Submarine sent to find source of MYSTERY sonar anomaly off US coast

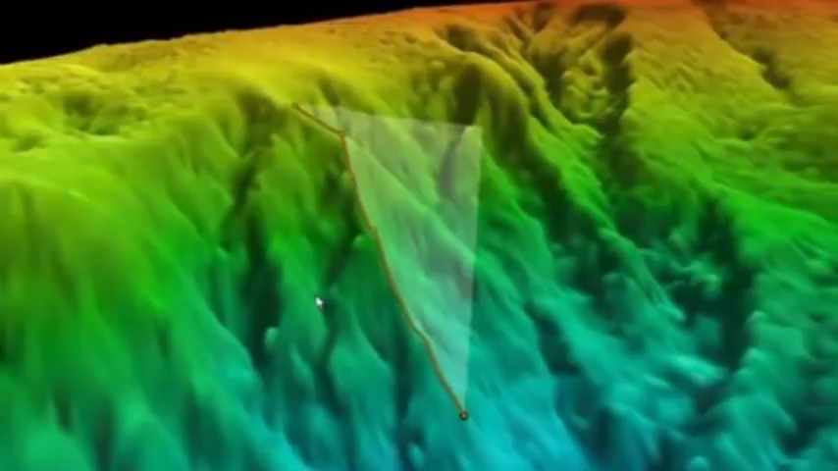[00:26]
Sonar works by shooting waves of sound
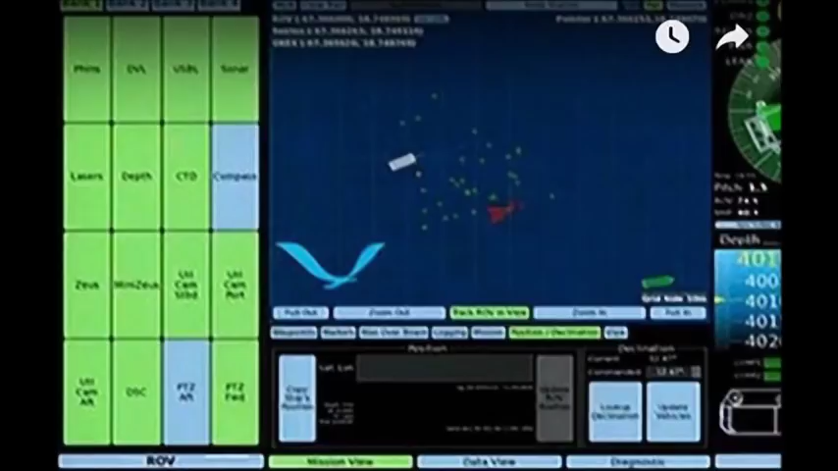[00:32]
outwards and reading the waves that come back after they bounce off objects.